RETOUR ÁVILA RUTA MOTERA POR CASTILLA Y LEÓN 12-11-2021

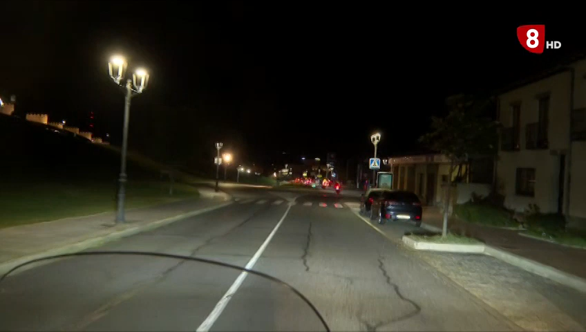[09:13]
Con algo de retraso y un frío helador, estos casi 200 valientes entraban en Ávila capital.